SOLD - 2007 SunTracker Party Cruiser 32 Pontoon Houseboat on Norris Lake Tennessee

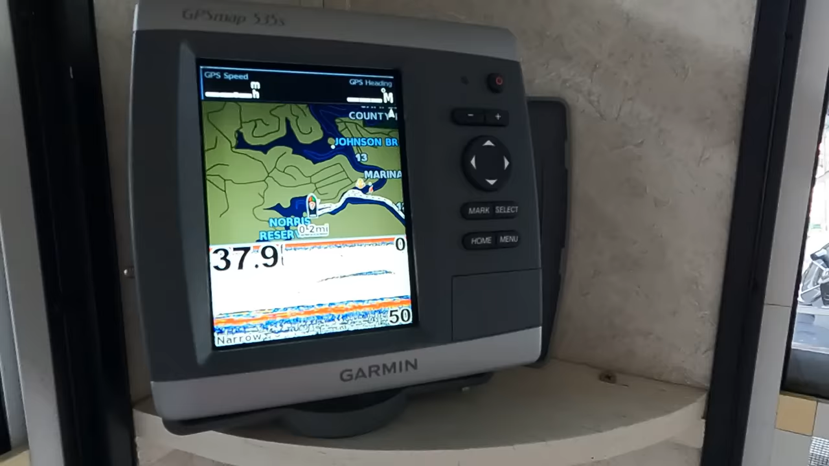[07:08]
made by Garmin we've got a split screen up here you can customize these screens you can if you don't like the
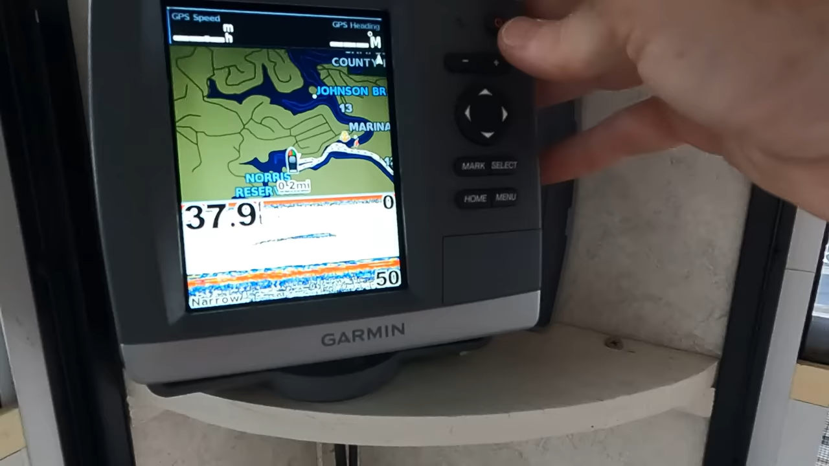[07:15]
nav charts you can do something else
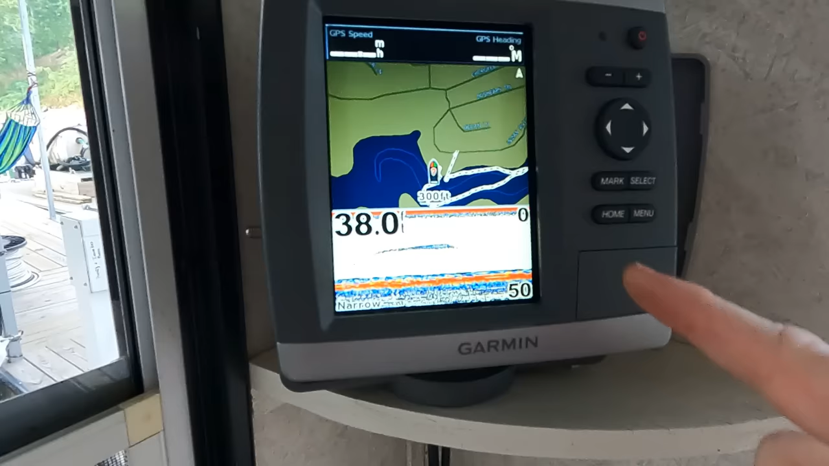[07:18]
well if you don't like the nav charts you've also got the fish finder display
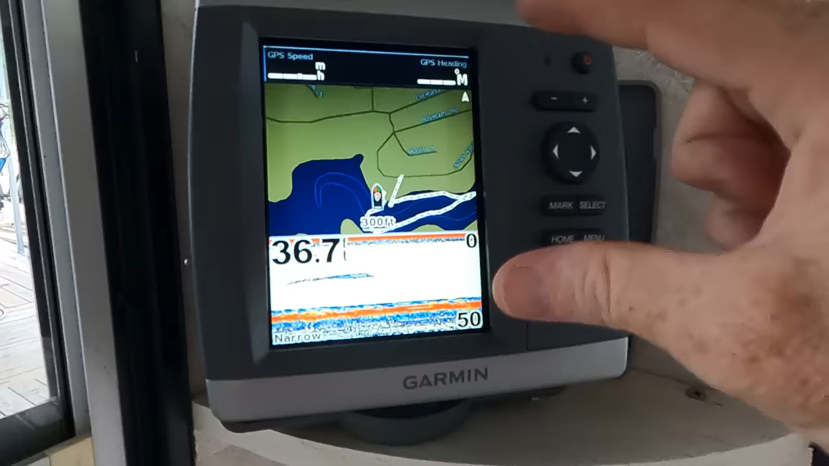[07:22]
I like doing the split I like having a fish finder up and then also having a
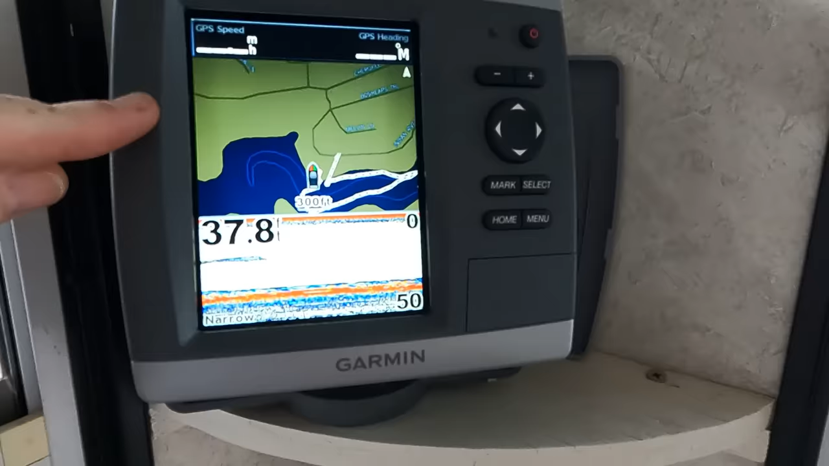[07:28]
chart plotter when you have that it's also going to have a GPS speed readout and your your heading there's gonna tell you which direction
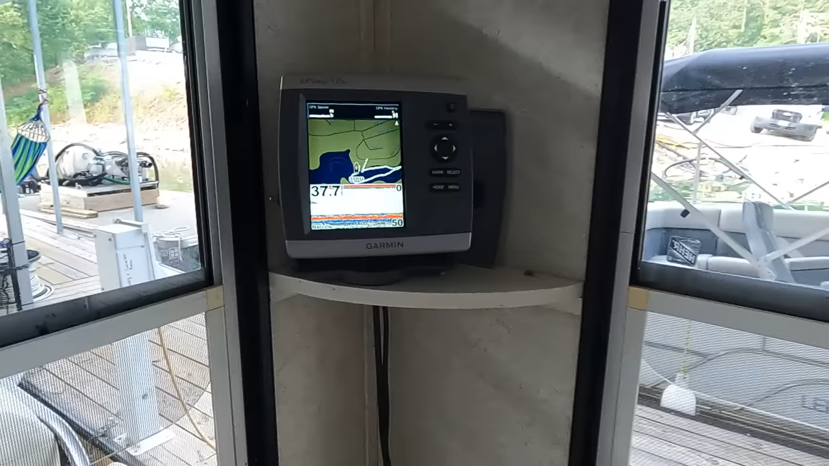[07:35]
you're heading so oh your your different
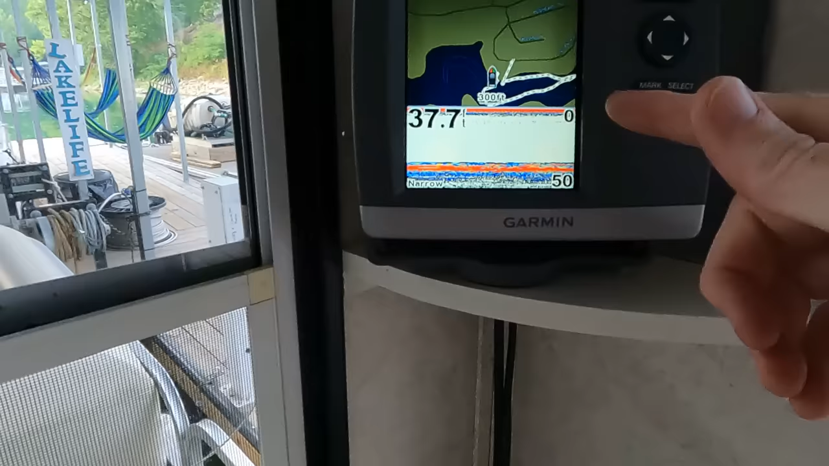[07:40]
map screens are customizable I guess is what I was what I was getting
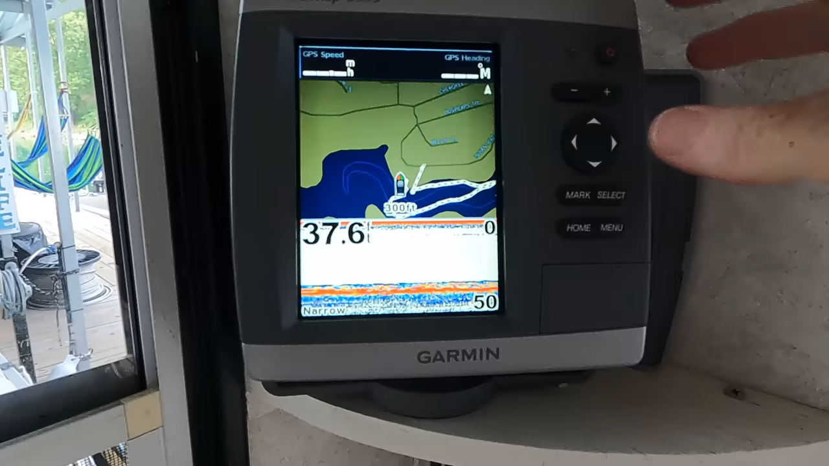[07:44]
at here I'll show you a couple here so you can go into your
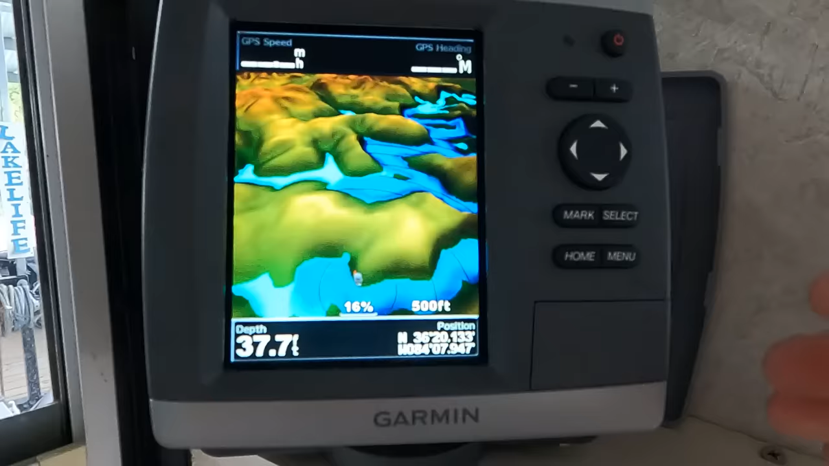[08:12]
trouble kind of orient yourself with the map something like that might
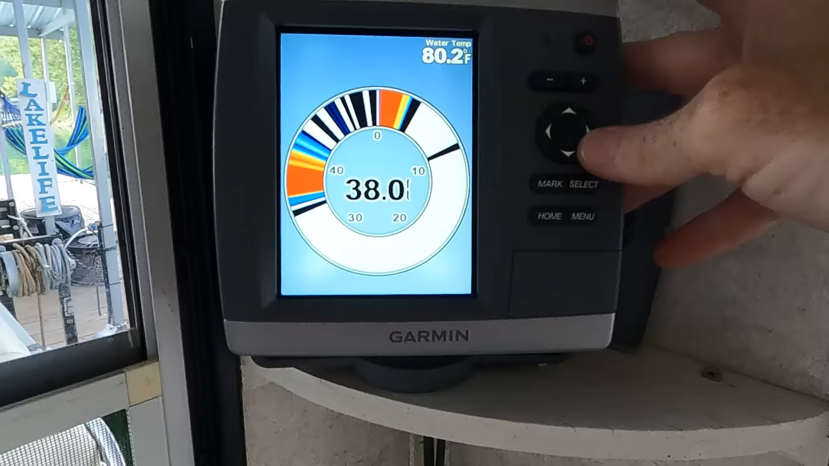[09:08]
On screen: water 80.2°F
yeah so you've got this one here that's going to be your depth finder water temp displayed right there and then let me get you back to this
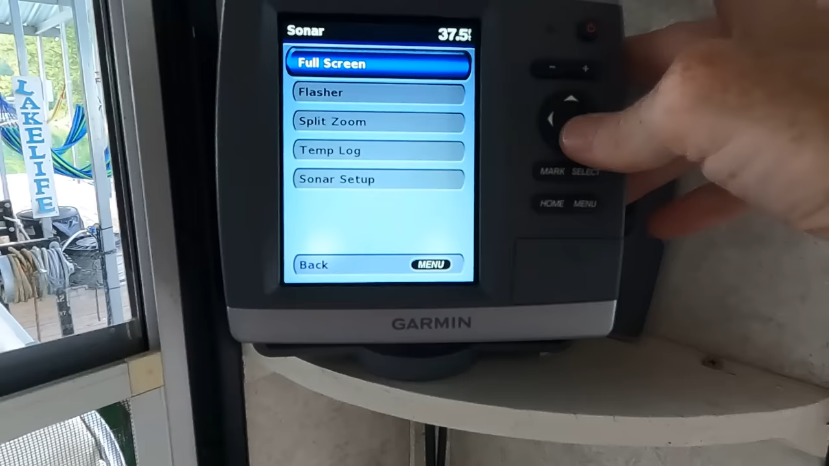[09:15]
can be your standard charts going to be this full screen
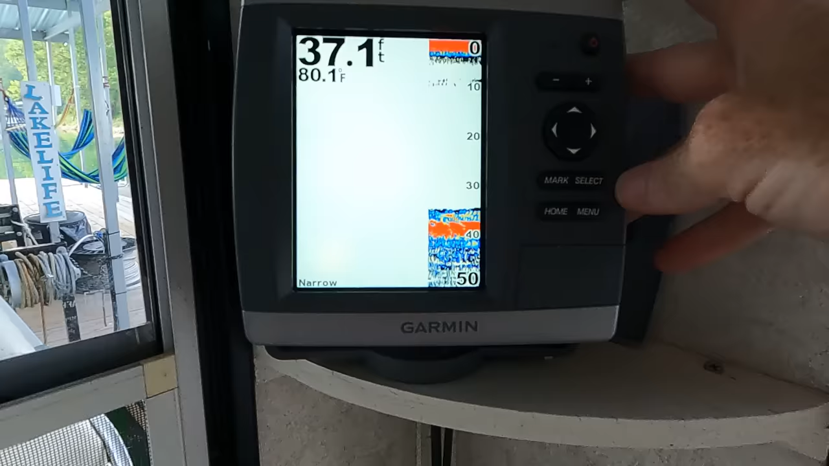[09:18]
On screen: depth 37.1 ft, water 80.1°F
and then right there take it right back to what we started there with that
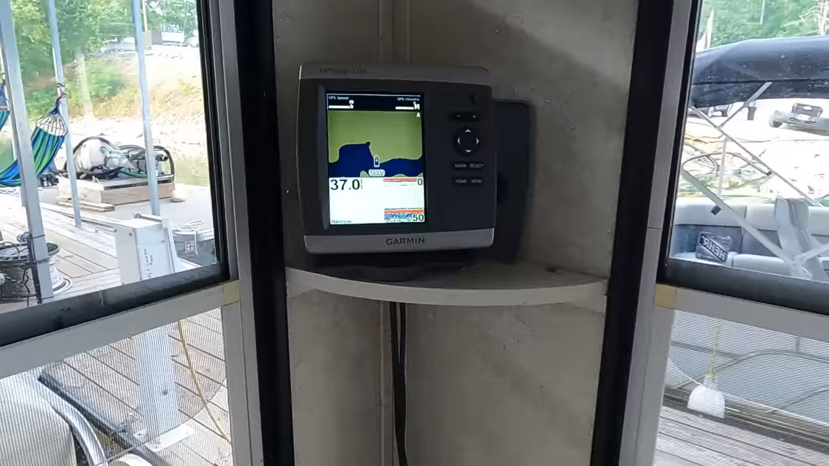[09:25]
split screen okay now so what I was getting ready to say this one is rated for 15 oh speaking of that